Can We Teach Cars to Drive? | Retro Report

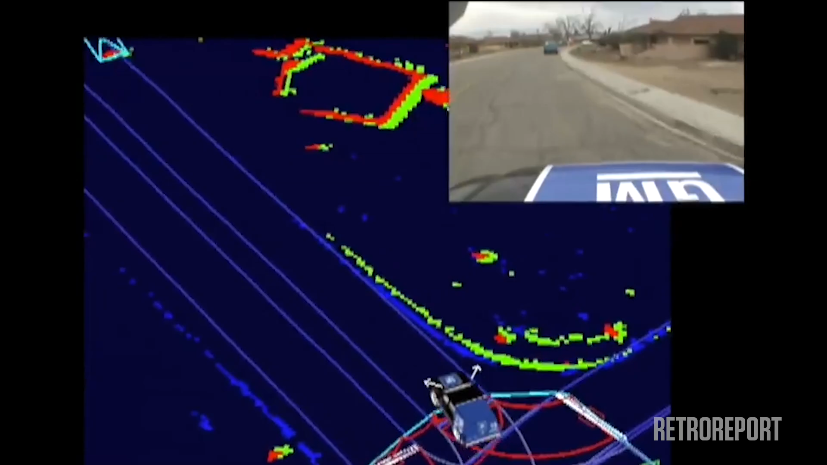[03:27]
One of the things that the teams there that did the best used were very high-definition maps, sort of breadcrumb trails.
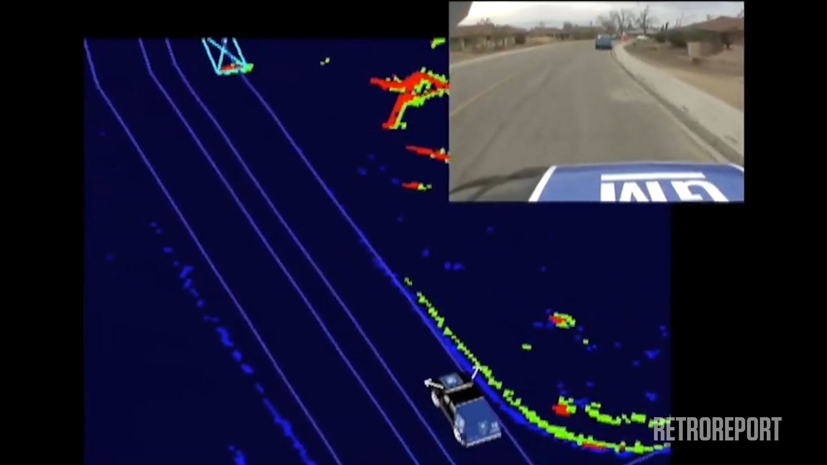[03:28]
So even though you can't see it,
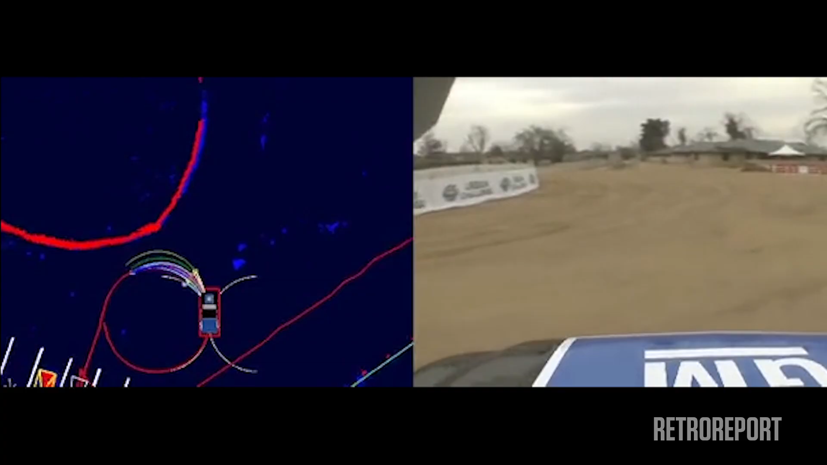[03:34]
it's almost as if there are virtual railroad tracks that the robot is driving along. It's not like real sort of rails in the road.
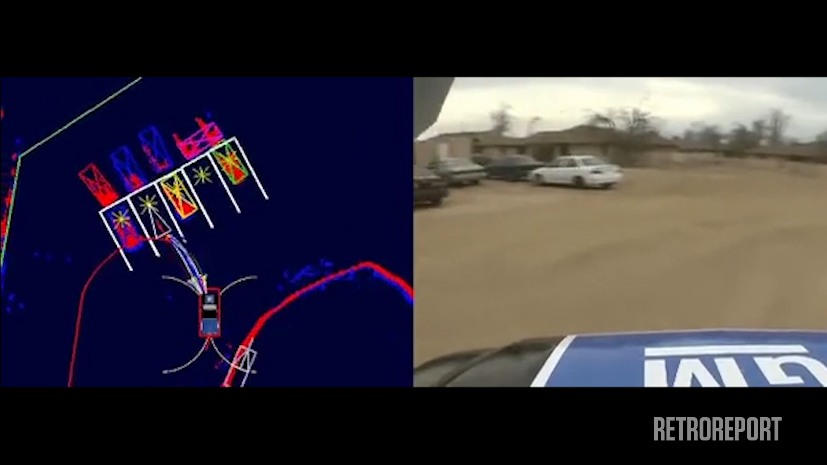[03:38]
But the positioning, in effect, gives the robot this sort of virtual track to follow.